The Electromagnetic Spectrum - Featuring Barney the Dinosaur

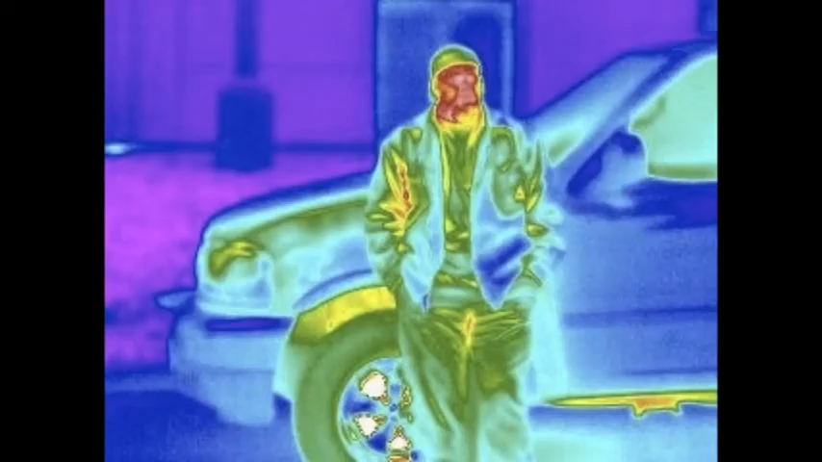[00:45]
Heating for illness, pictures in the dark,
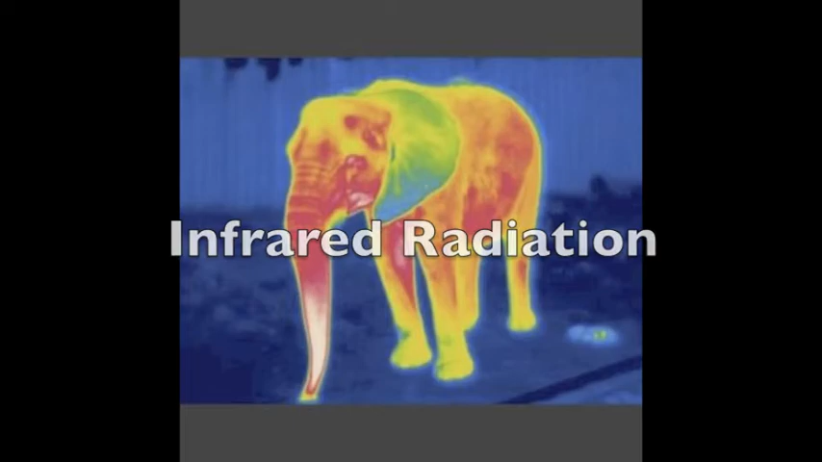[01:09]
Radio waves, microwaves, infrared radiation, visible light, ultraviolet, X-rays, gamma rays.